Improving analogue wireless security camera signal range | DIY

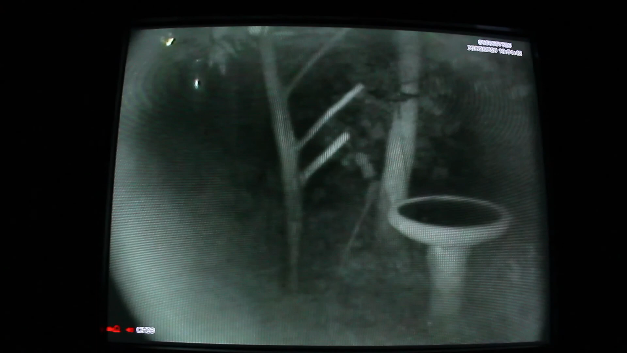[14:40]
Yes, of course, every now and then there is that little hiccup. But this is insane how clean this signal is. Oh, wow. So much better than the previous attempt. And there goes the red signal. Don't trust Chinese DVRs.
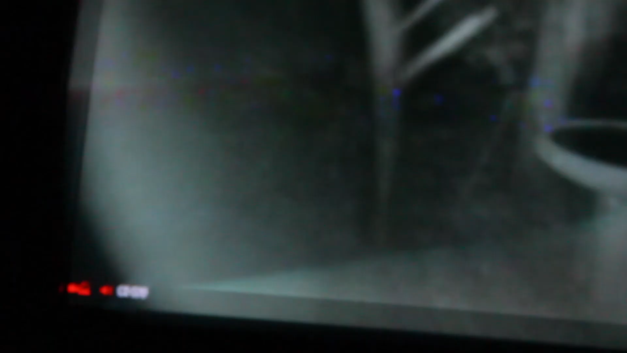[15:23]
There's no red coming through the analog channel of VGA. In fact, I am very impressed with this.